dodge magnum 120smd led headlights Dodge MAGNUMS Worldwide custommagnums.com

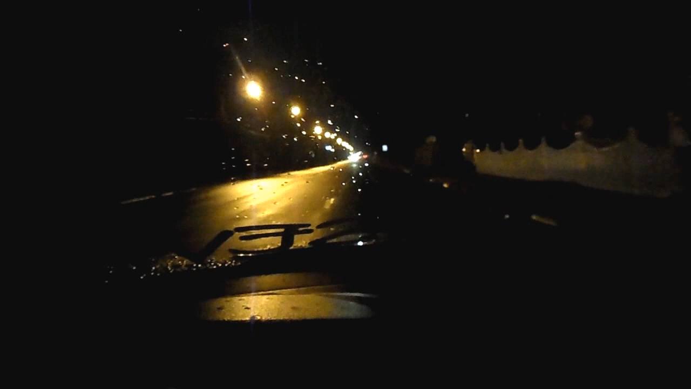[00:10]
And let me turn down one of these dark streets.
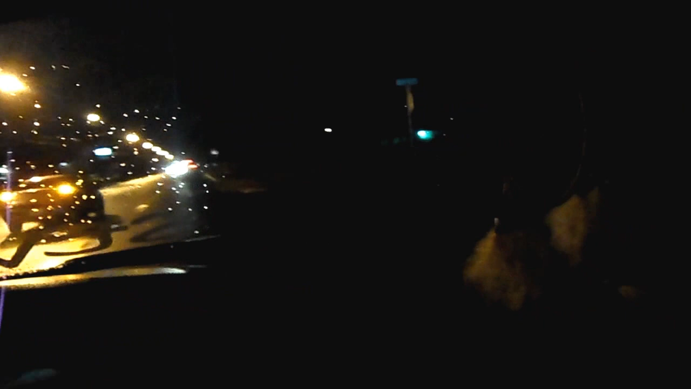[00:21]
Eww. I can see a light glow on the street but there's nothing in front of my car. I just cut on my standard bulb fogs and you can see the difference in the lighting with them coming off and on.